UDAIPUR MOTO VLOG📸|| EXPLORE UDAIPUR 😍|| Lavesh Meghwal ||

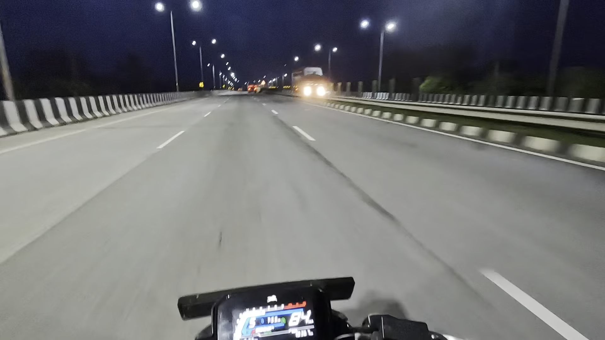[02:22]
This traffic is a lot of angry at this time. This traffic is a lot of crazy. the traffic Yes,